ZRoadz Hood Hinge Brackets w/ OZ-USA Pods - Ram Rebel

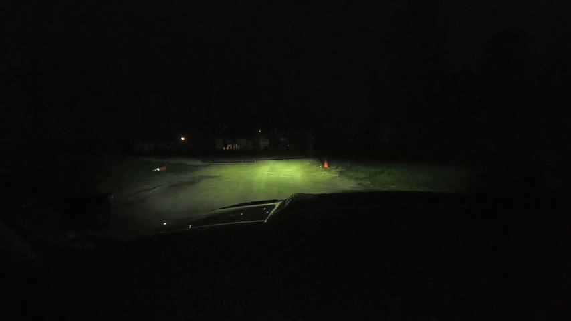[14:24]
to where i want them so right now we have just the headlights so there's my center light bar and like i said it's really there just to wash in front of me and now my ditch lights so hopefully the camera's picking it up but what you can see now is really in this section over here you can definitely see